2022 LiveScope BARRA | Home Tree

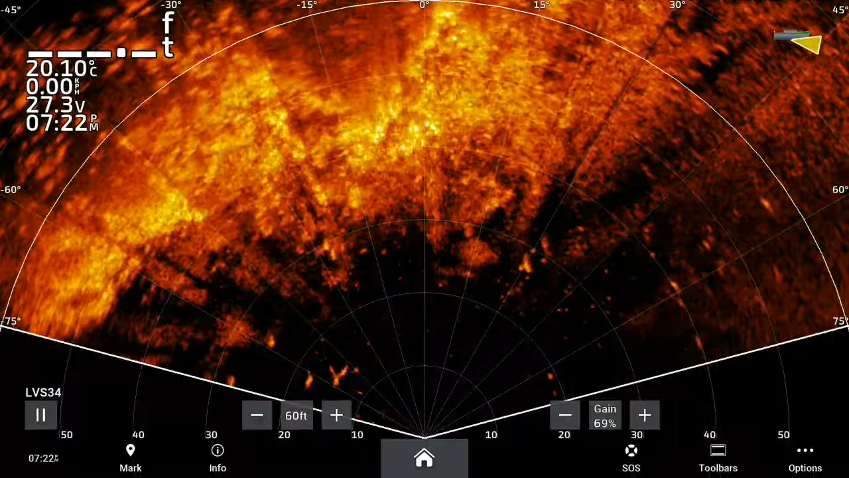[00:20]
On screen: water 20.10°C
You can see him left, right, left, right. It was his home tree. He liked being there. Couldn't catch him, but with all the Barra moving around, pretty cool to see a Barra that just knew his place in the lake.